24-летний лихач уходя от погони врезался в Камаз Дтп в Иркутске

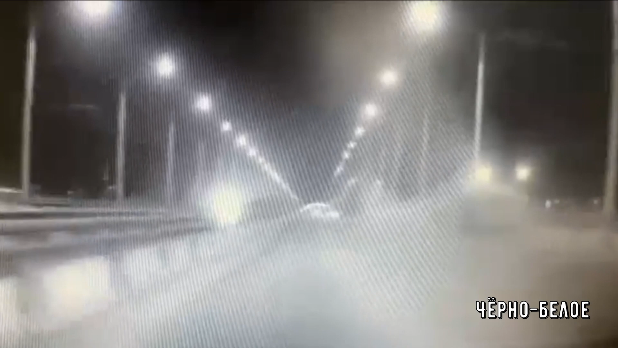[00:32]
Во время движения по Академическому мосту нарушитель не справился с управлением и врезался в уборочную технику.